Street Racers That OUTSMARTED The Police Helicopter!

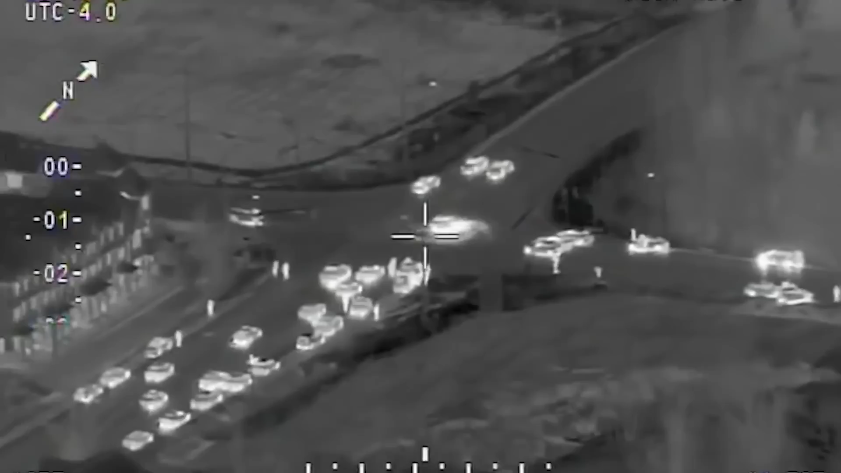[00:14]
The video shows us a scene straight out of a Hollywood action movie. In the dead of night,
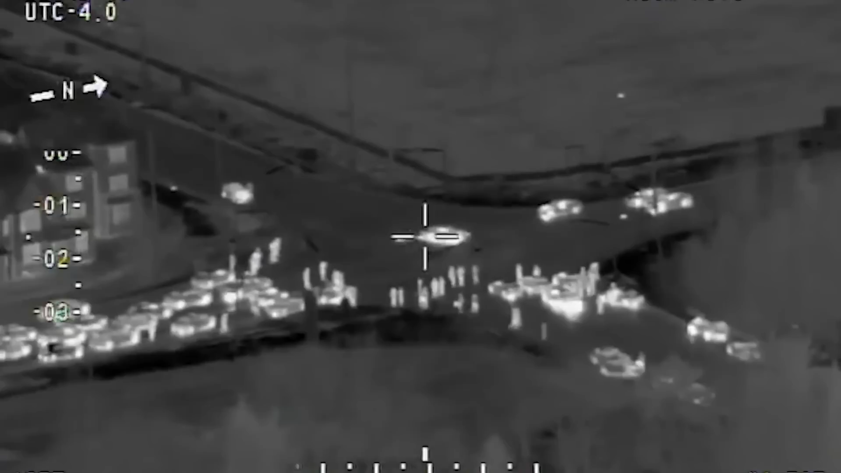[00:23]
vehicles swarm into the middle of the intersection with drivers performing dangerous donuts by vigorously spinning their tires
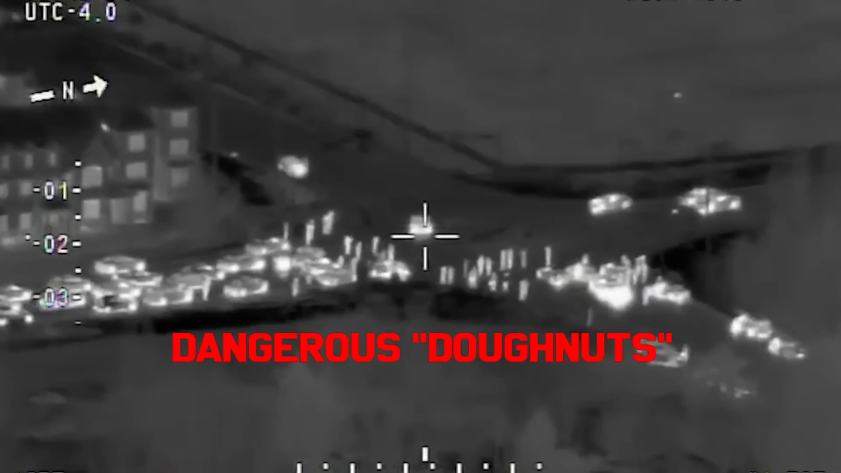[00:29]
while bystanders excitedly film the mayhem on their cell phones. The officer in the helicopter can be heard over the police radio describing the chaotic scene as all street racers.
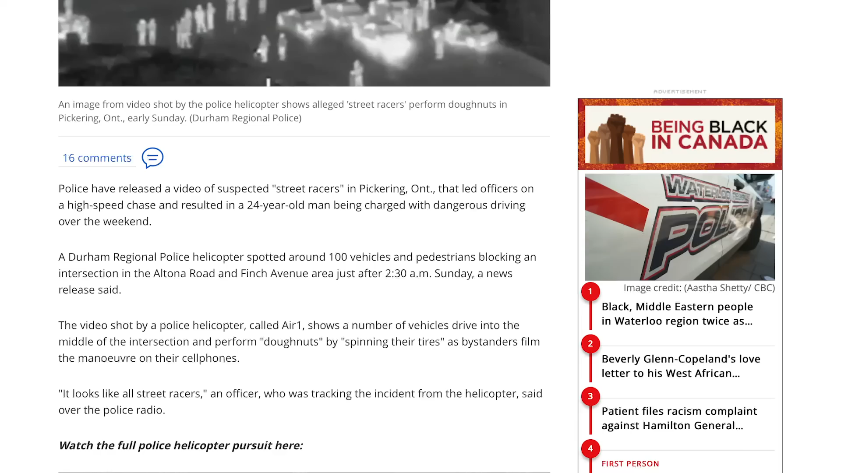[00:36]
Within minutes, two police cruisers speed into the intersection attempting to disperse the unruly group.
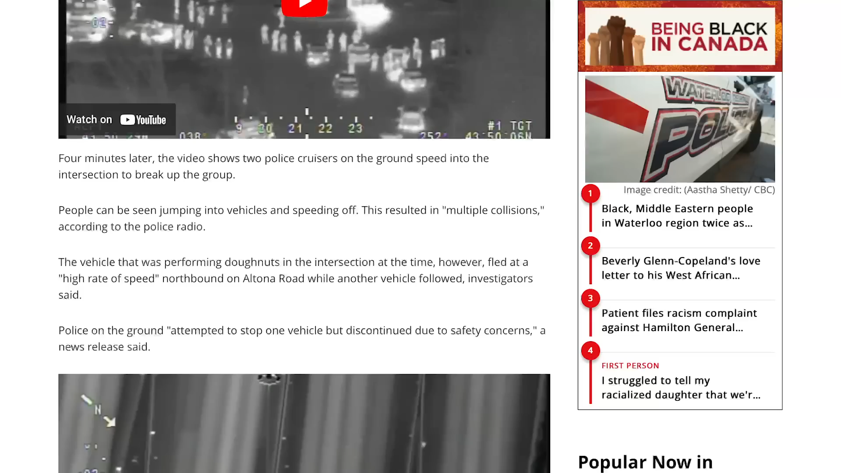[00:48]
resulting in multiple collisions, as reported on the police radio. But the most astonishing part?
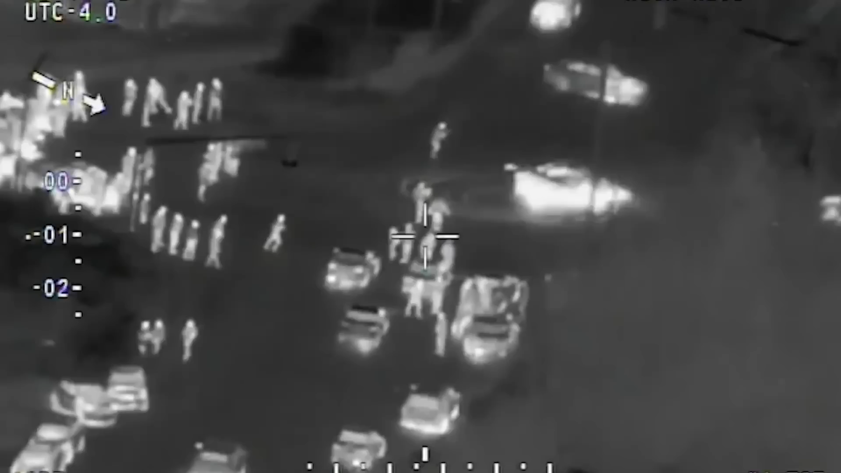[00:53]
One vehicle, which was in the midst of the reckless donut maneuver, manages to evade capture,
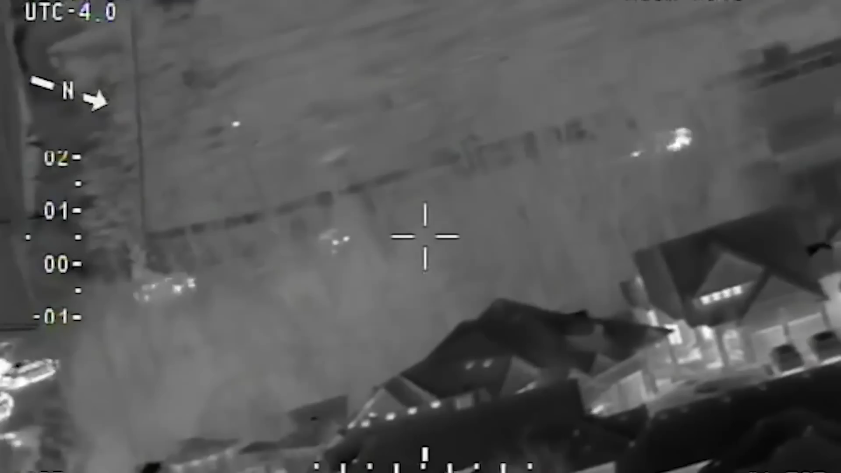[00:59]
fleeing at breakneck speed on Altona Road with another vehicle in pursuit.
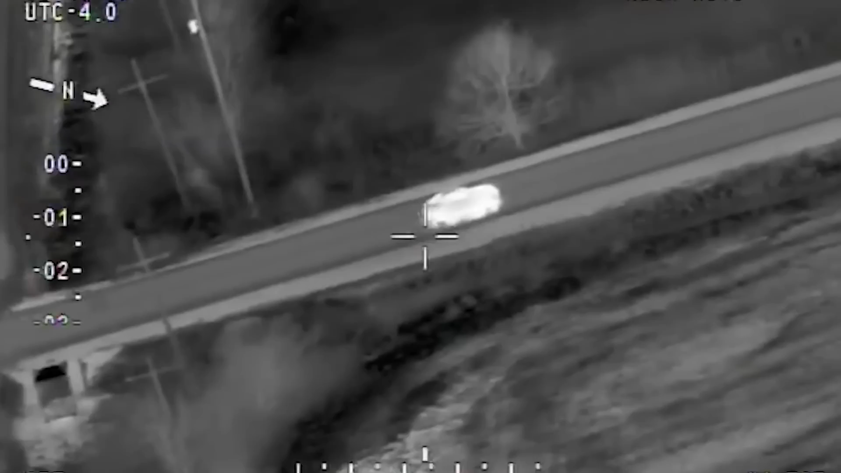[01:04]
Despite the efforts of police on the ground, who attempted to stop the vehicle but had to discontinue due to safety concerns, the daredevil driver kept on pressing the accelerator.
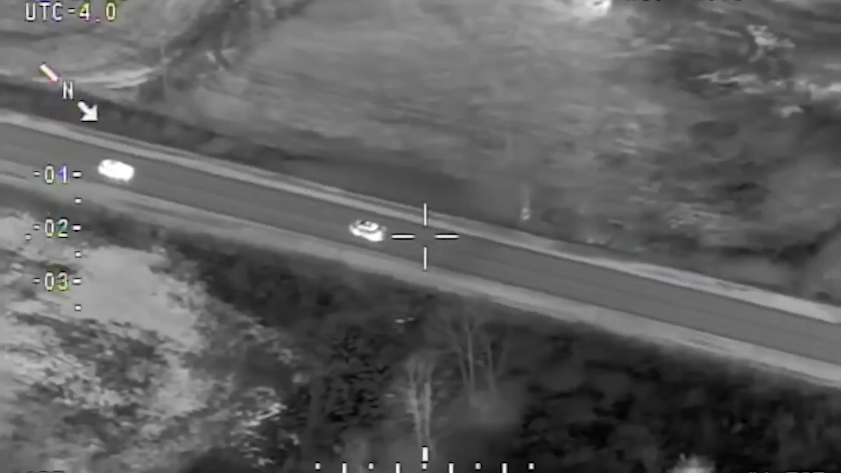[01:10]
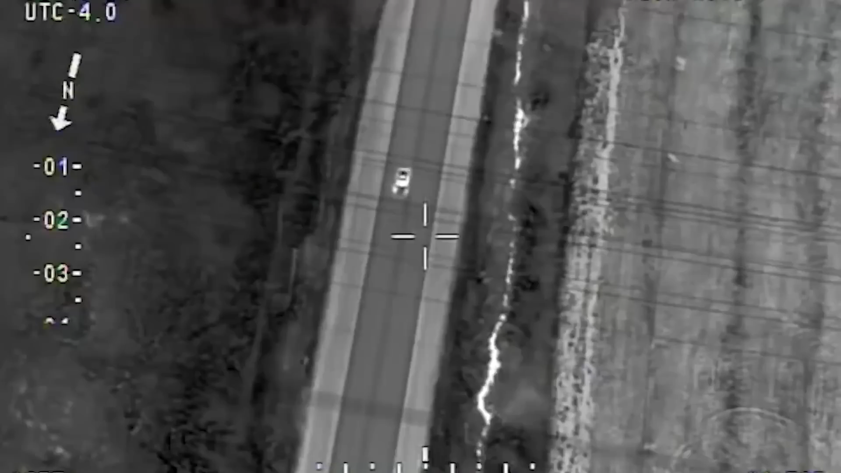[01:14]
The police helicopter relentlessly pursued the gray BMW sedan, driven by a 24-year-old Markham man,
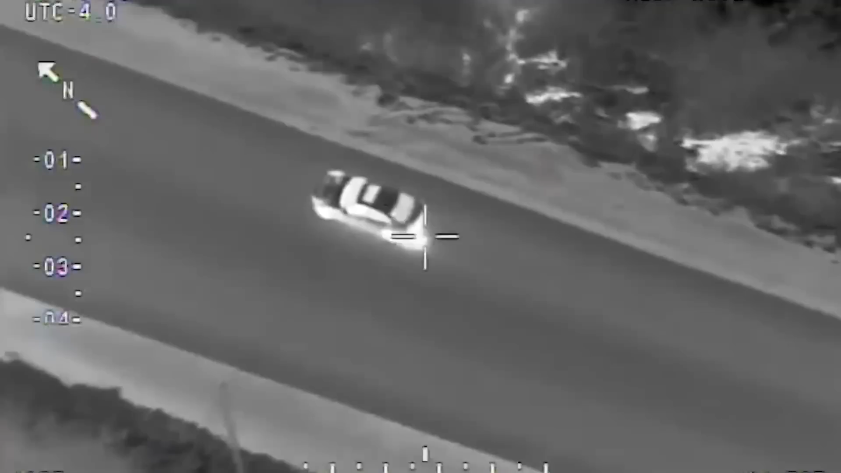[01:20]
as it careened through the residential areas at breakneck speeds of up to 140 miles per hour,
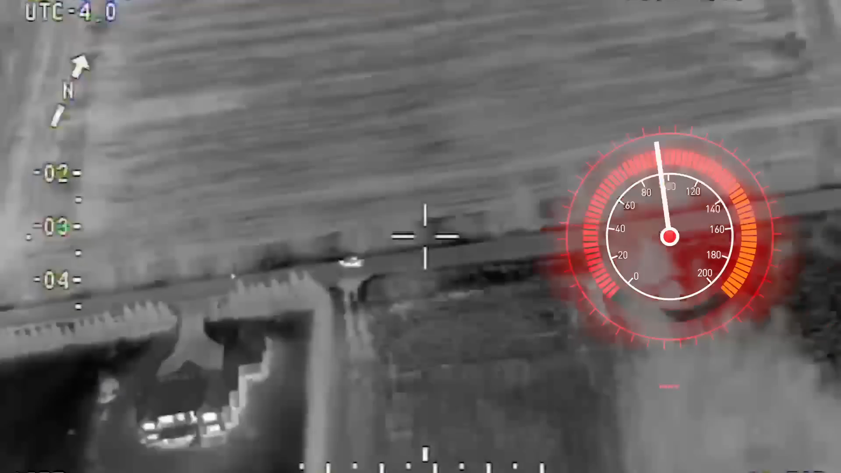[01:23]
with the driver even turning off his lights to evade capture.
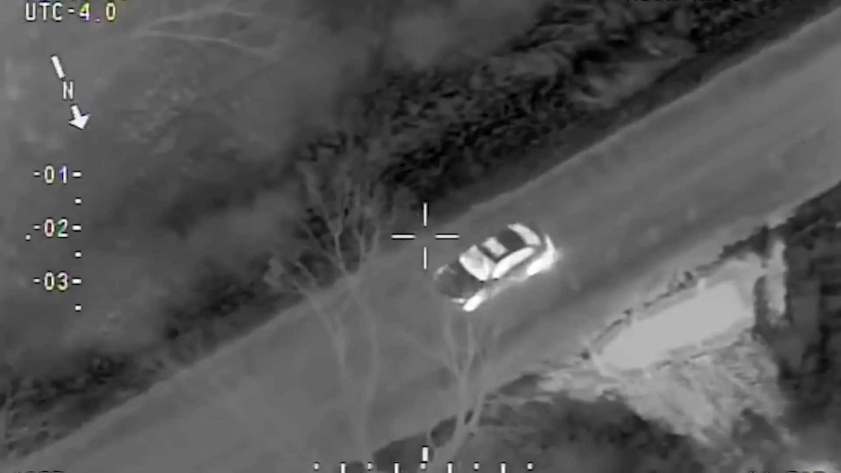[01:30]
The helicopter tracked the suspect's daring escape, documenting the heart-pounding chase as the driver raced onto the westbound highway,
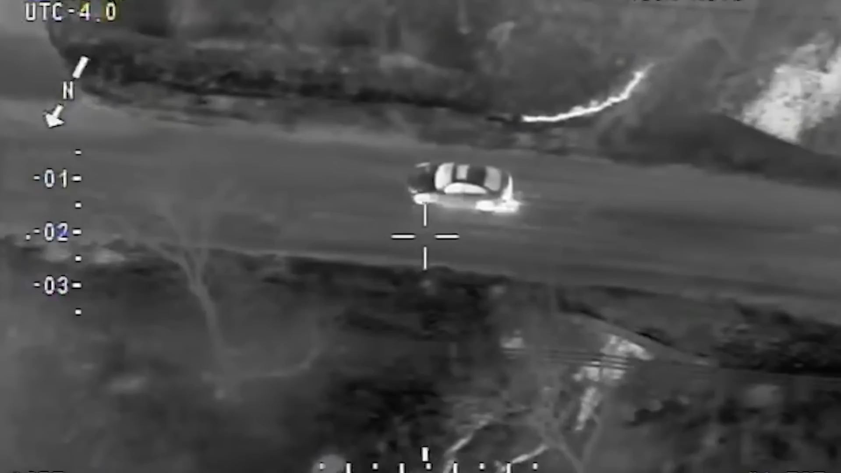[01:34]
reaching a mind-boggling 115 miles per hour over the posted speed limit.
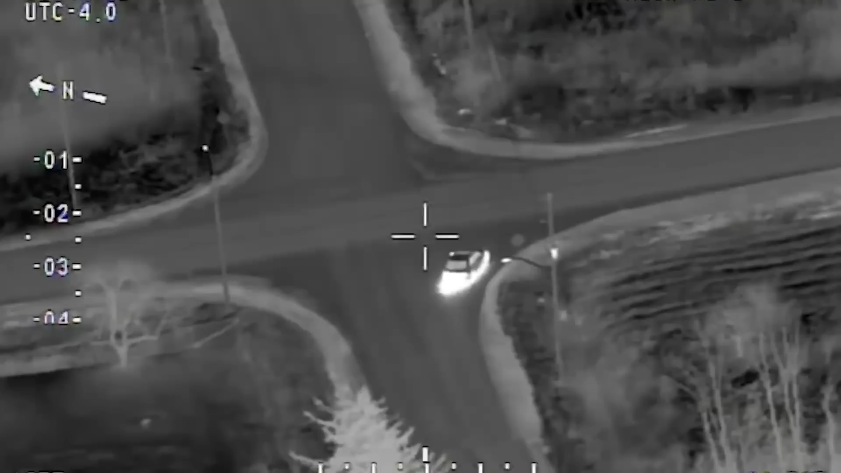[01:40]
The pursuit was nothing short of a white-knuckle ride, with the suspect's reckless and dangerous driving leaving officers in awe of his audacity.
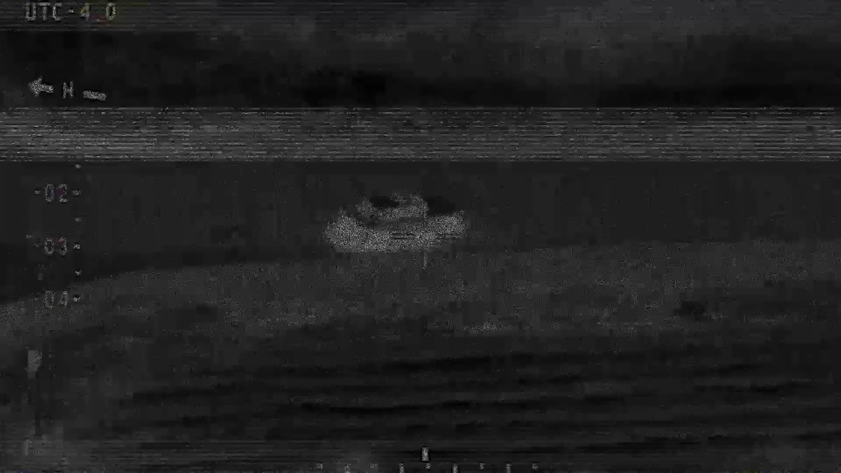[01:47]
Despite the incredible speed and evasive maneuvers, the daring driver was finally cornered at a Scarborough gas station, where four police cruisers boxed him in.
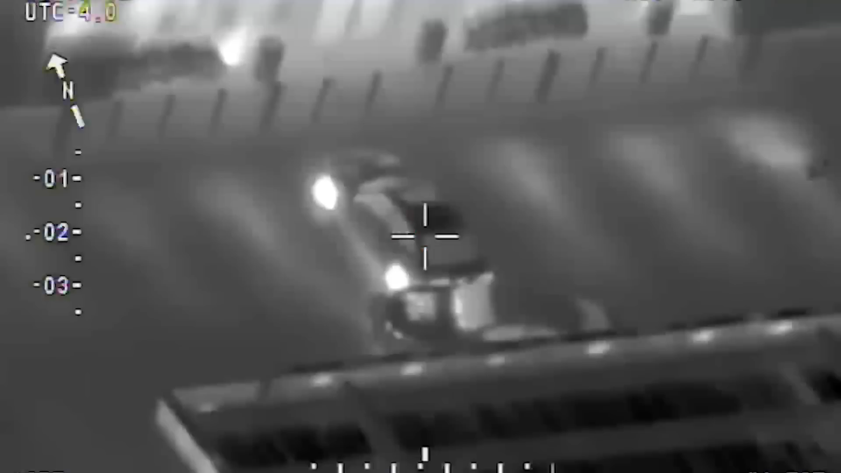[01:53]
However, the suspect's determination to escape knew no bounds, as he rammed one of the police vehicles in a desperate attempt to break free, as detailed in the gripping news release.
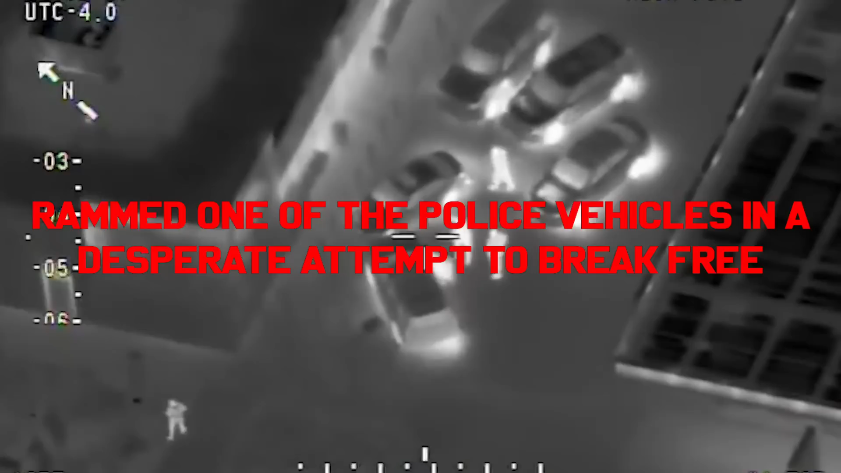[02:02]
Eventually, both the driver and his passenger were arrested, but the sheer recklessness and disregard for public safety displayed throughout this high-speed chase left everyone utterly astounded.